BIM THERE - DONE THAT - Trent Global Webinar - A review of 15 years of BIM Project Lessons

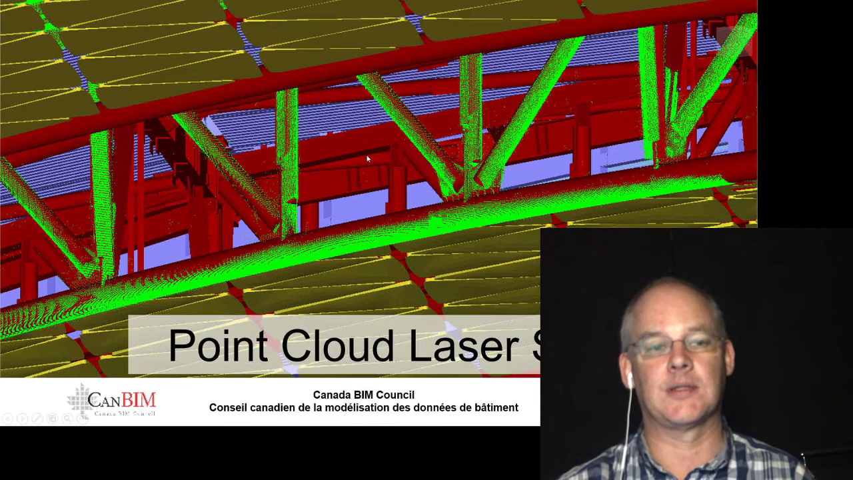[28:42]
Now what's changed in the last seven or eight years is that we can do this with photogrammetry with our phones nearly as well as we could back then, but not quite as accurate. So if you need the accuracy, then you need laser scanning. If you don't need the accuracy, then you can get away with just using the photogrammetry models. We needed the accuracy because you can see the ceiling panel is actually tied into the structural steel and it's exposed. So the structural steel is out of whack. It'll show up in the ceiling lines.
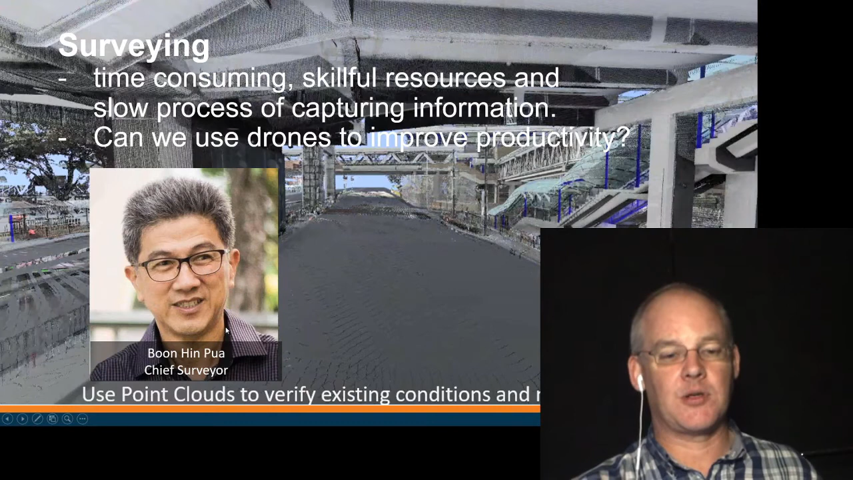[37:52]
So surveying used to be and still is, for the most part, a very tedious, very time consuming job. This is Mr. Poir, who's the head of surveying. He's heavily committed to using drones and laser scanning to improve surveying in Gamuta. And this is an example of drones.